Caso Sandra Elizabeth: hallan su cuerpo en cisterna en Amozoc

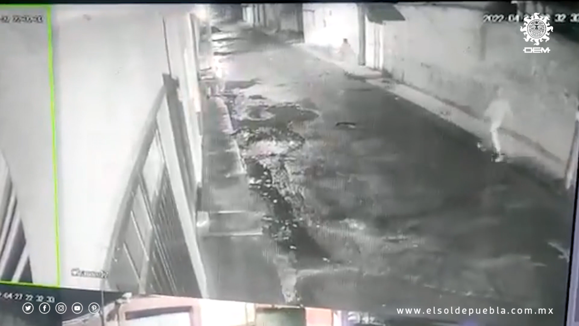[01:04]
El video del secuestro se hizo viral en redes sociales, pues mostraba el momento justo de cómo Sandra Elizabeth era interceptada por un hombre y un auto, y que desde ese día sus padres no supieron más de su amada hija.